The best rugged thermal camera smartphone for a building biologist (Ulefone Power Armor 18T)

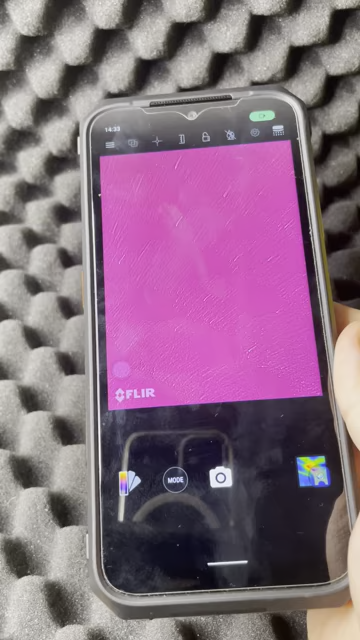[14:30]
is there now i'll just get that so it's lepton 3.5 now if i stick my finger underneath here
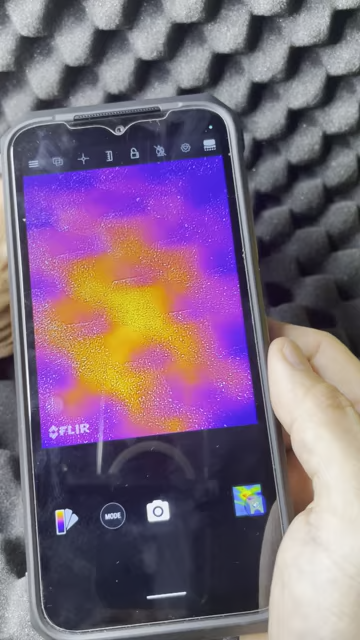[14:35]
it should go bright red give me a the thermal reading
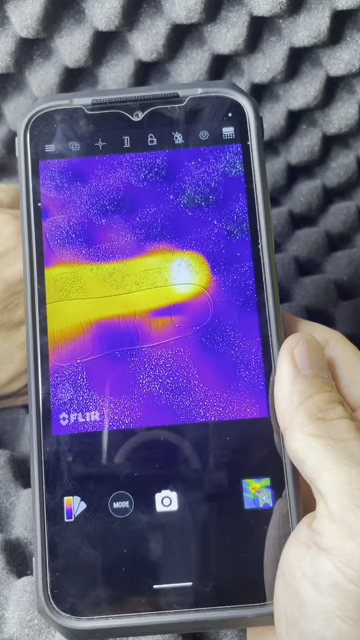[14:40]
and you've got all these other options up here so just turn through so you can do the spot readings of the
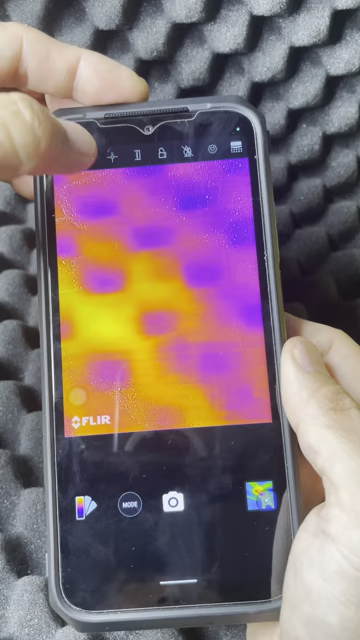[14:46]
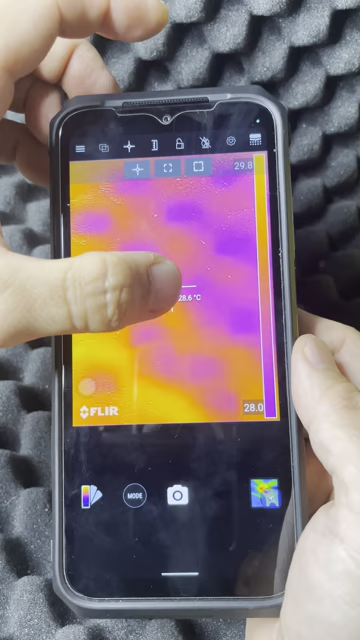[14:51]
On screen: spot 28.6°C
the camera of an area that you want to measure and stick my finger in there
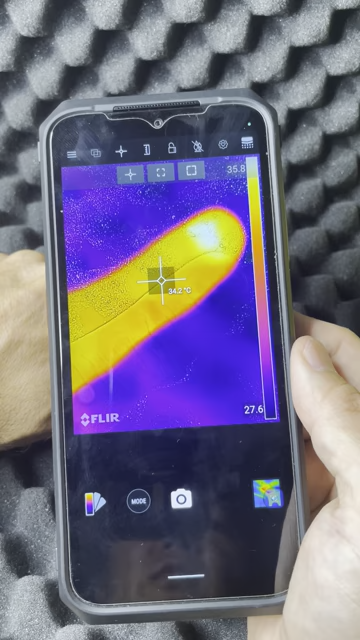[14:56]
On screen: spot 34.2°C
34.2 so now it's going up to 36.
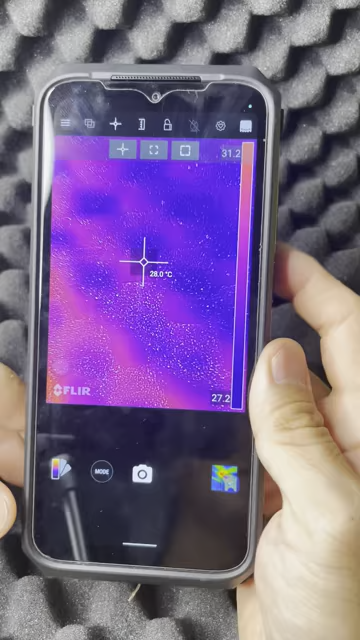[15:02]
On screen: spot 28.0°C
it's got a range and you can sort of see here in the gallery review
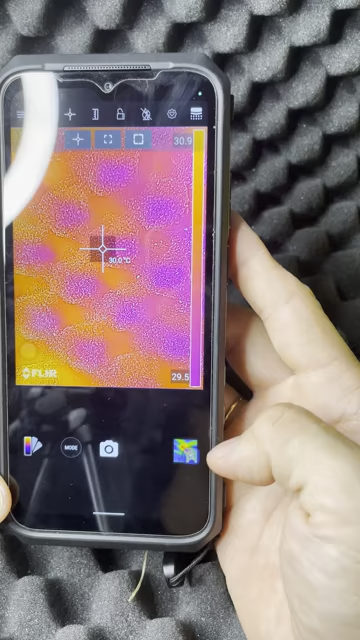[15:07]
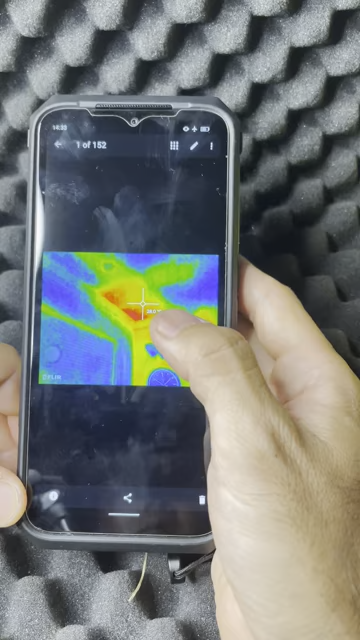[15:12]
of an example that i've taken you can slide down and see the actual photo so it's one of the features you can actually actually extract that photo out so you've got the sand photo and the thermal photo
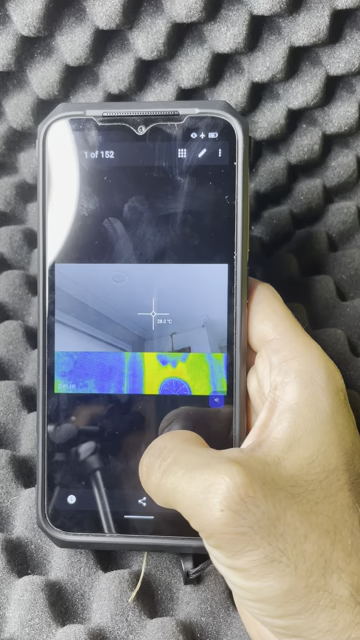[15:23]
and that's going to be quite beneficial obviously sometimes you can't pick out
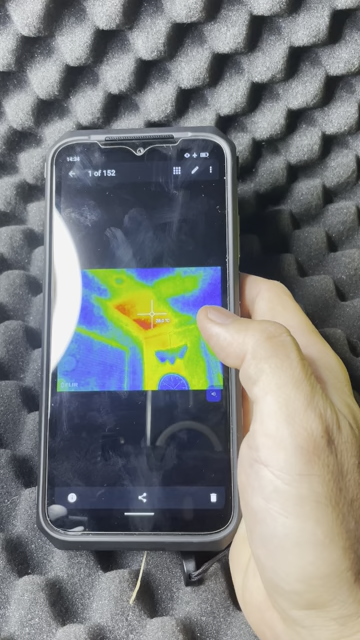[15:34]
the room that you're actually measuring so this is a quick and easy you can slide through and have a have a look through that that thermal image